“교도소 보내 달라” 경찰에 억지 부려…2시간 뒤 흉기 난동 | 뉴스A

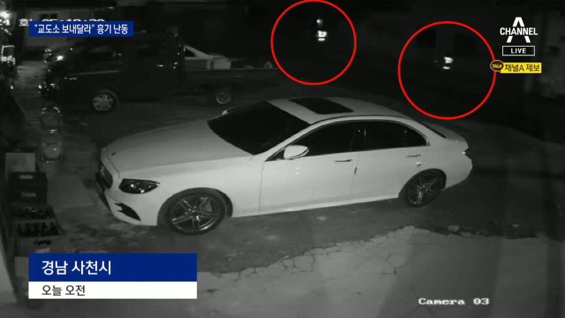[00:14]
귀가 중이던 50대 여성을 흉기로 찌른 뒤 달아난 용의자를 추적하는 겁니다. 경찰은 3시간가량 수색 끝에 50대 남성을 체포했습니다.